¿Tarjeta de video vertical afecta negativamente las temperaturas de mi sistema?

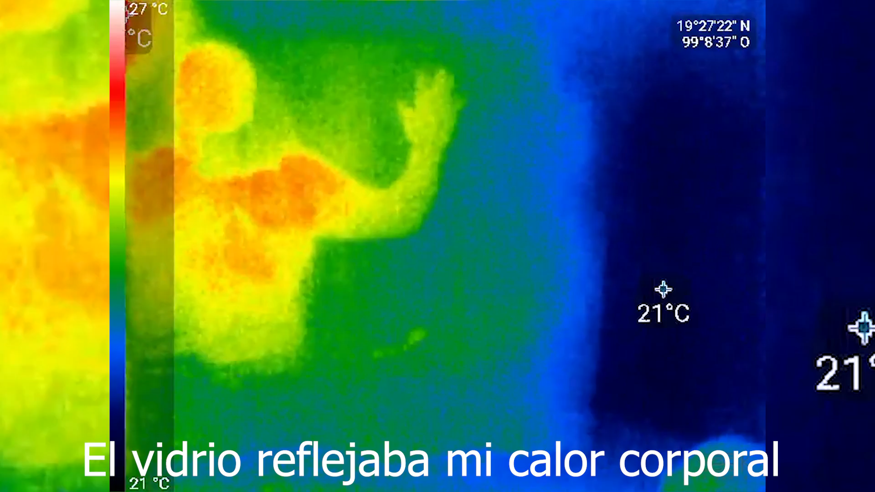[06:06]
nos ayuda a eso también a que la temperatura sea constante dentro del sistema muy bien ahora que pasa
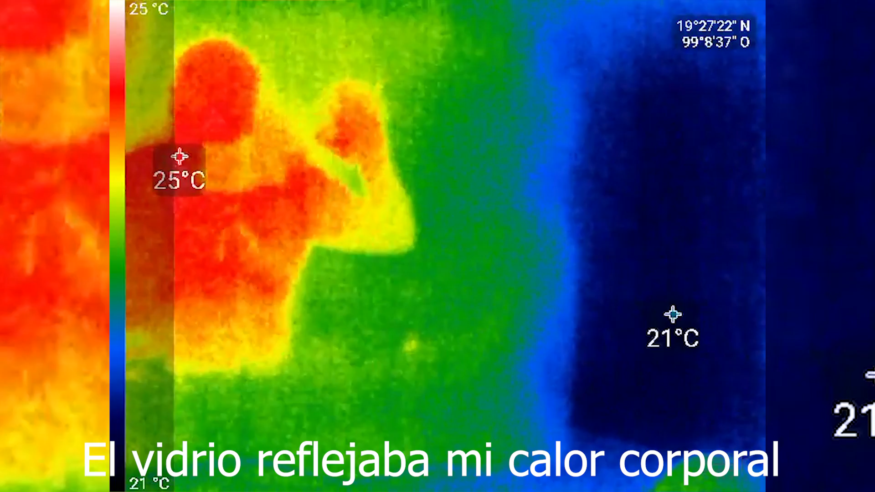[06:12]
On screen: scale top 25°C, scale bottom 21°C
esto es la lógica de mi setup si pero ya cuando empezamos a ver
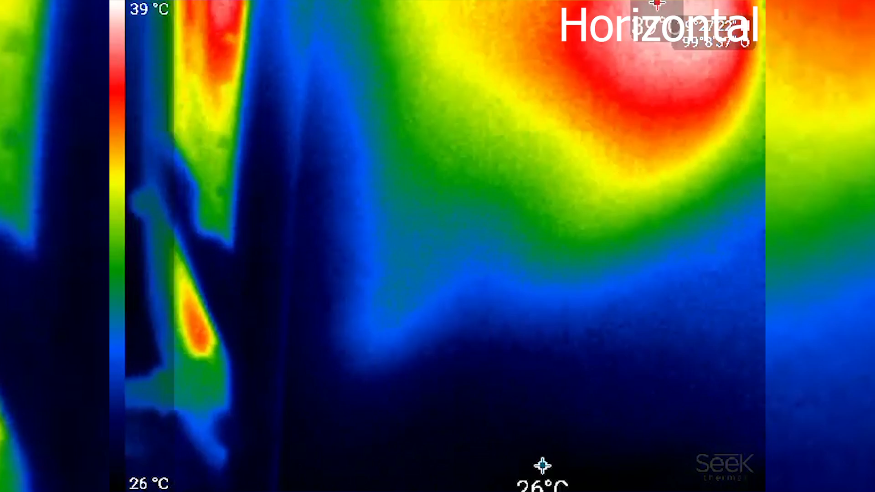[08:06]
On screen: scale top 39°C, scale bottom 26°C
se proyectó mucho al vidrio cosa que yo no estaba esperando a comparación
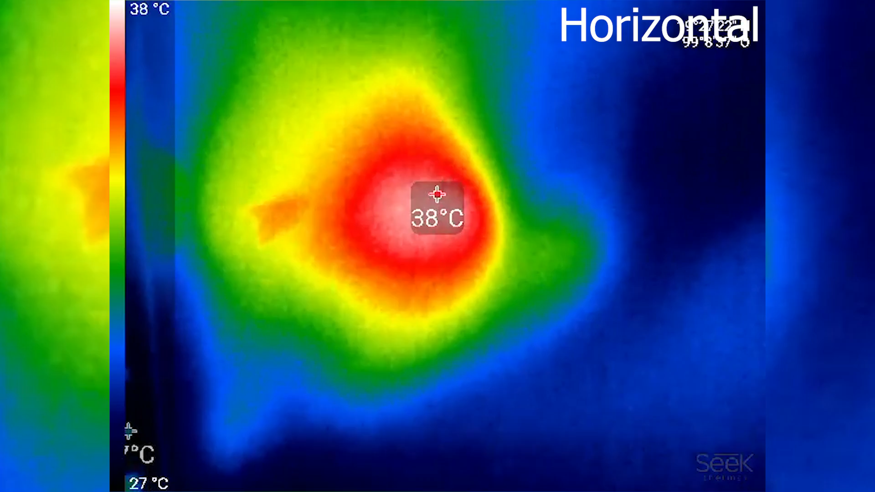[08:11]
On screen: scale top 38°C, scale bottom 27°C
de la vertical puede ser que haya sido que se detectó que el
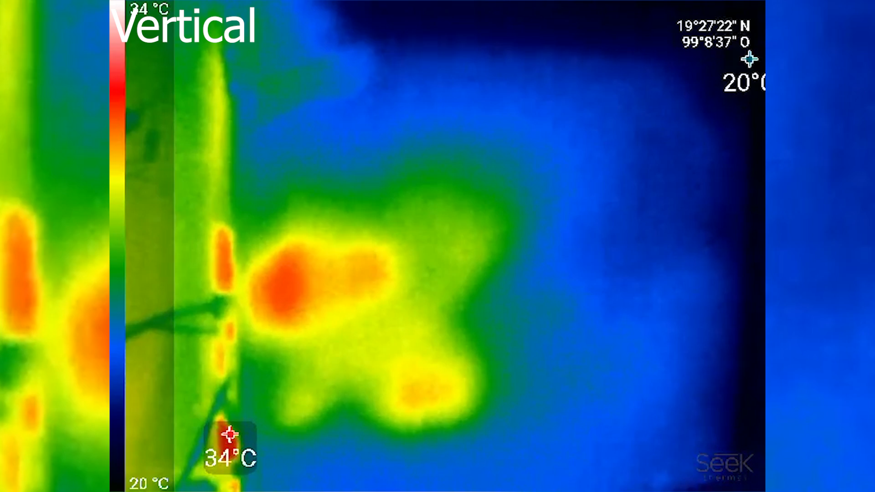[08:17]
On screen: scale top 34°C, scale bottom 20°C
disipador de la parte trasera del GPU como estaba radiando más
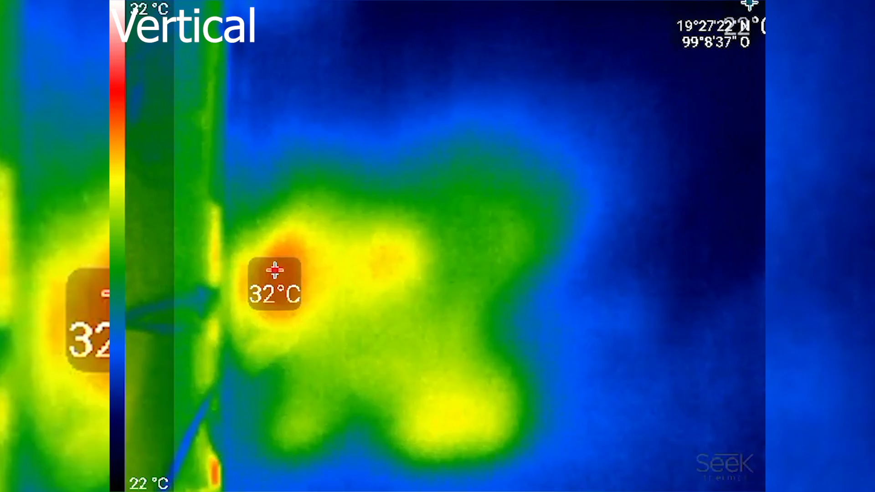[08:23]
On screen: scale top 32°C, scale bottom 22°C
en plano visual podría haber sido detectado y contaminado el vidrio y por eso rastreó el calor la cámara de calor en